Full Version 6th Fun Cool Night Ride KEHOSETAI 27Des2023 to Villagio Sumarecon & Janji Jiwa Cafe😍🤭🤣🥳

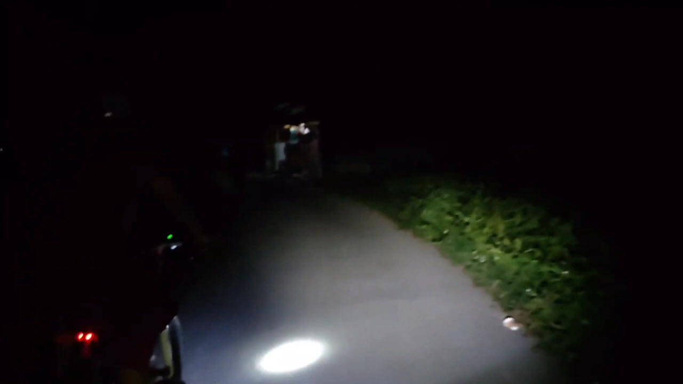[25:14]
Pakai pegangin HP saya tuh. Gantian ngerekamin nih, pegangin HP saya nih. Aduh, aduh, aduh. Iya, banyak ini polisi tidur. Malas-malas nih polisinya nih.
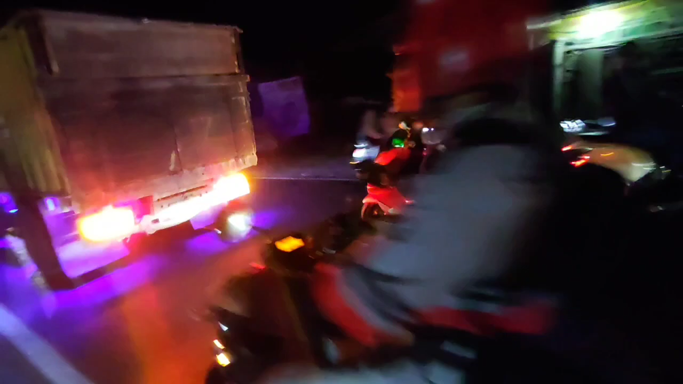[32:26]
Tabrakan. Ayo hati-hati ya. Tabrakan kayaknya ya. Tadi yang sono.